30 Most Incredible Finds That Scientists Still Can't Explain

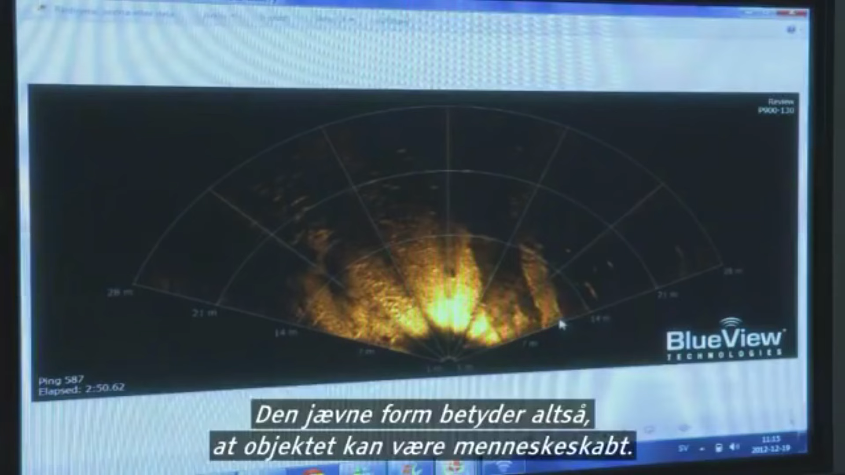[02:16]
So the regular shape means the object could be man-made.
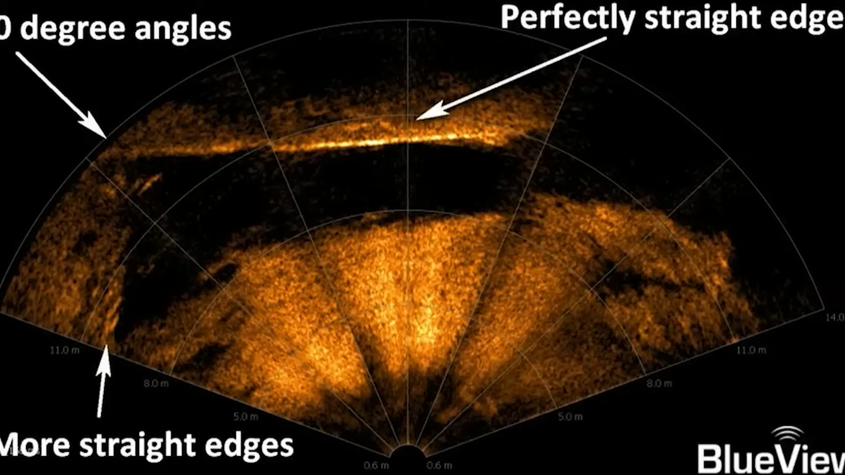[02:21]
Sonar images showed a circular object with stair-like features,
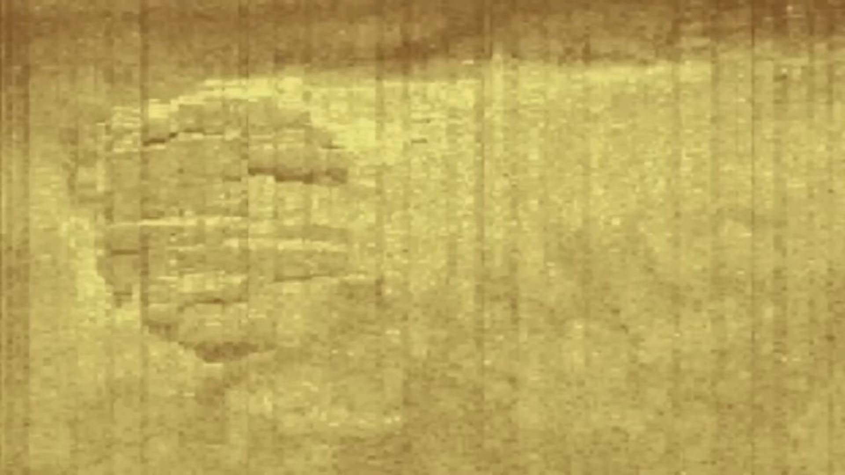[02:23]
but there were doubts about the sonar's resolution and accuracy.